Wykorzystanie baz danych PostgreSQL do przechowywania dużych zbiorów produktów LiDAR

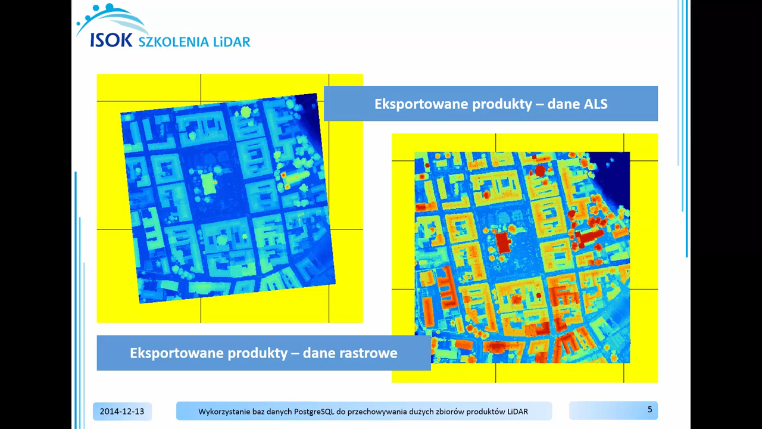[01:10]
Kolejne kroki przetwarzania danych LIDAR będą dotyczyły eksportu danych LIDAR z serwera jako chmury punktów oraz danych rastrowych.
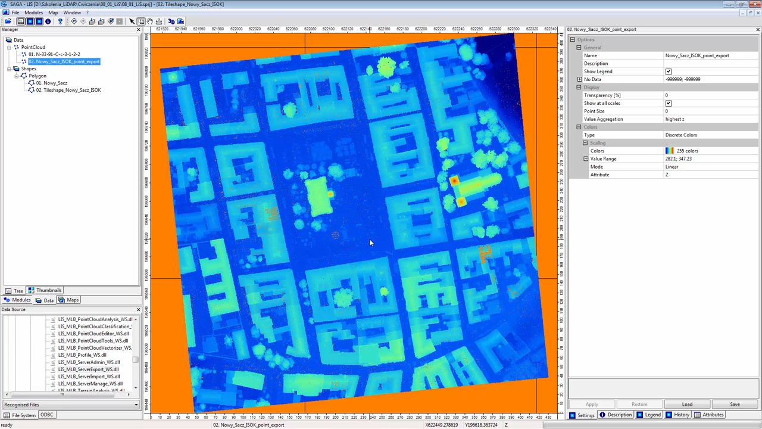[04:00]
Dane LIDAR zostały zwizualizowane w oknie 2D. Możesz zbliżyć się i podglądnąć strukturę i wygląd danych. Wykorzystując funkcję dostępną w zakładce Modules Lease Server Export WS Export LiDAR Points to Grid, dokonasz eksportu chmury punktów do rastrowego modelu danych.
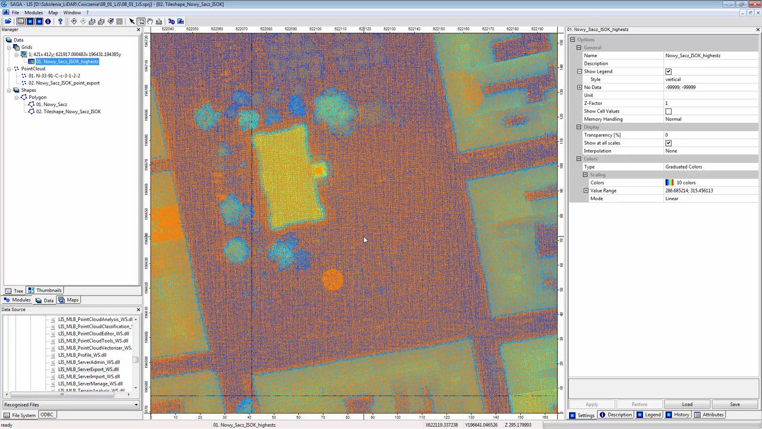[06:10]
i dodaj plik do tej samej mapy, do której poprzednio dodawałeś dane LIDAR. Przyciśnij OK. Dane rastrowe zostały dodane do widoku okna mapy. W następnym kroku będziesz importował dane na serwer z miejscowości Klempino. Żeby podglądnąć dane, które będziesz importował na serwer, przyciśnij dane N3391CC3122 i wybierz nową warstwę do wyświetlenia.
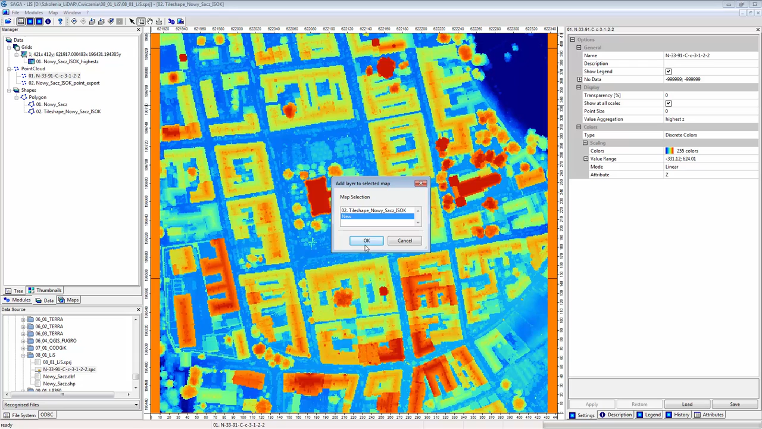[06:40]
Kliknij OK. W oknie 2D wyświetlona została chmura punktów,